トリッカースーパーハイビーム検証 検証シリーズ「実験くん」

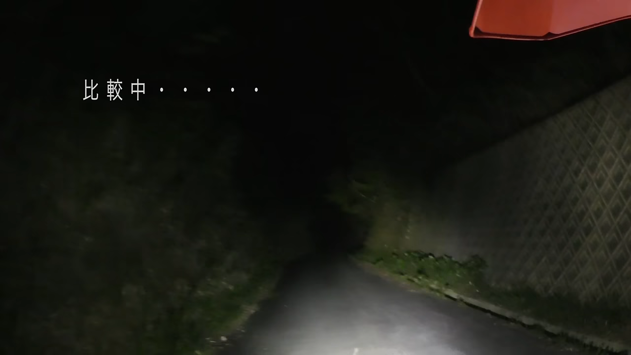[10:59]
はいこれが今前頭状態ですよねはいこれスーパーハイをつけた状態消した状態ですねやっぱり全然これだけ違いますよ